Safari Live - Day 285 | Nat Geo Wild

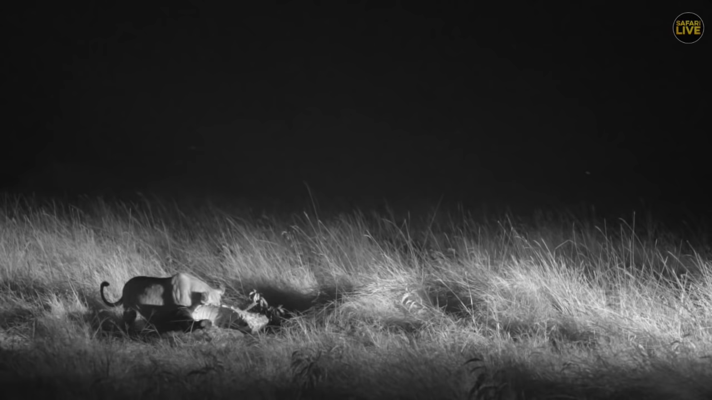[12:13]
But unfortunately, they found themselves constantly in the middle of the sausage tree pride, as well as the Ololos, and not to mention the marauding clans of the happy zebras, who there you can see coming in, their very evil eyes.
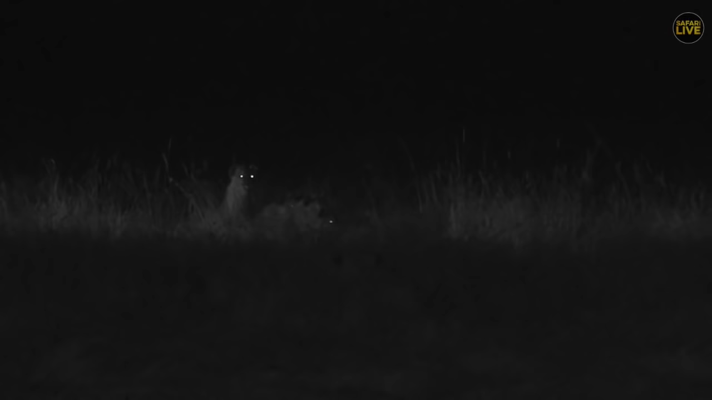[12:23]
Very evil stares. And well, the competition between such a small pride and large amalgamated groups of hyena really just wasn't anything that pride was able to deal with at the time,
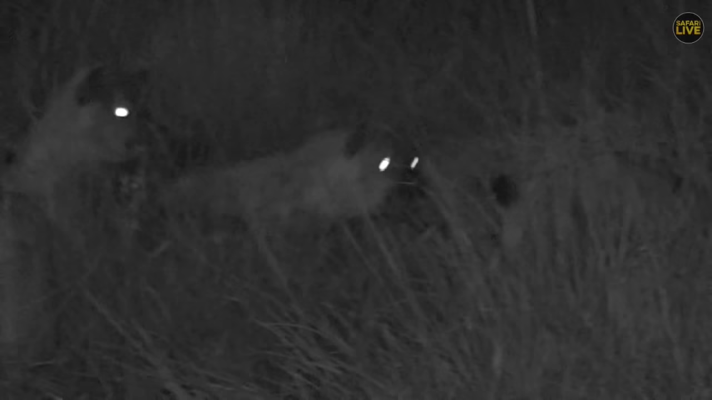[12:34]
with their 3 youngsters really not adding any value.
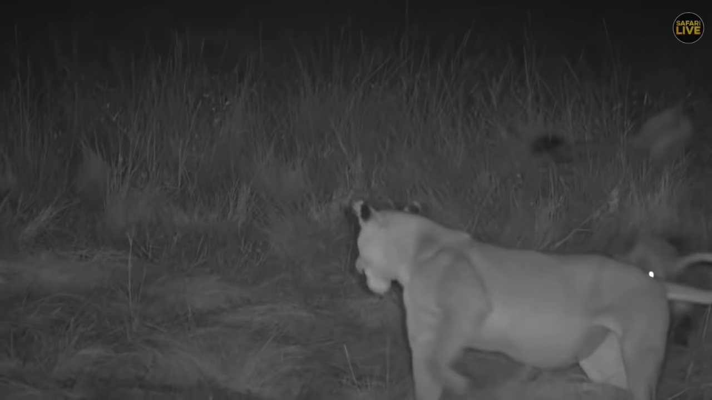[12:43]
A cohesive unit of hyena coming in as one, something I was really hoping to see up there. The one scene with the Uwina pride when they killed the wildebeest, it was quite amazing.